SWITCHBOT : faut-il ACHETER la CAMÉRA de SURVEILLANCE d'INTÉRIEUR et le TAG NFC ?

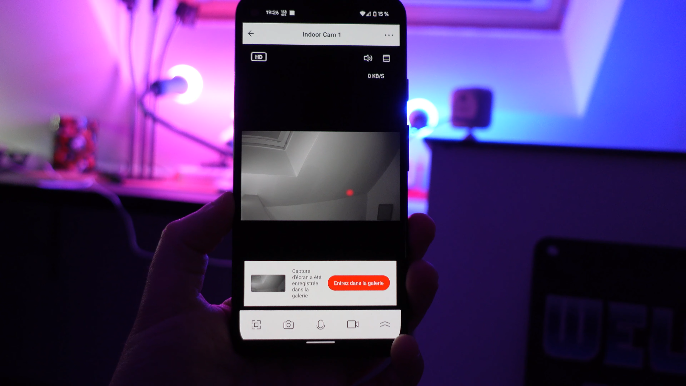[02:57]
Les options secondaires s'affichent en appuyant sur les deux flèches qui montent.
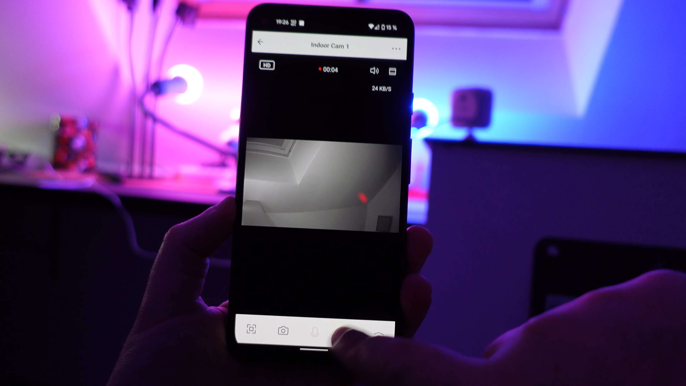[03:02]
On peut accéder aux enregistrements stockés sur la micro SD.
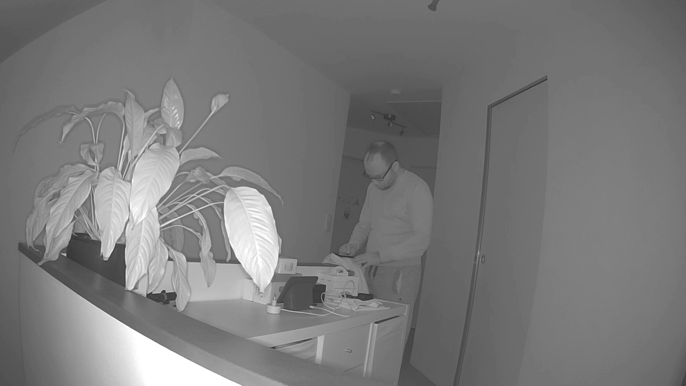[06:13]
Vous avez vu le résultat. Là, en plein jour, avec la vision nocturne qui repose sur 6 LED infrarouges, on aura une visibilité très correcte dans l'ensemble, jusqu'à un maximum de 9 mètres. Plus que suffisant en intérieur, on est d'accord. Mais la caméra reste tout de suite moins discrète.
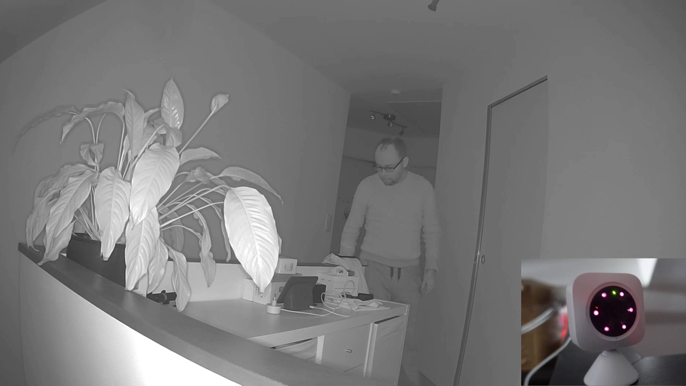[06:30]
A l'œil nu, on aperçoit clairement les LED infrarouges. Sinon, au niveau de la détection de mouvements, ça fonctionne bien. Je n'ai pas aperçu de bug gênant tout au long de mon utilisation.